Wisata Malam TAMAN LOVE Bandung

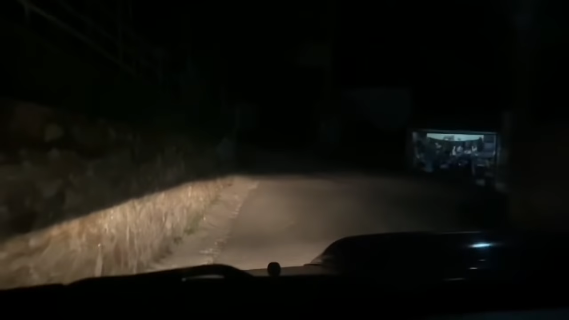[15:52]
Oke, kita lanjut petualangan malam kita. Jalan yang tadi kita menanjak, sekarang kita berbalik menurun, guys. Lampu sudah mulai padam, guys. Suasana jalan sangat sepi sunyi. Benar-benar membutuhkan ekstra hati-hati. Jangan ngantuk ya, guys. Karena kalau ngantuk bisa nyungsruk kita ke jurang.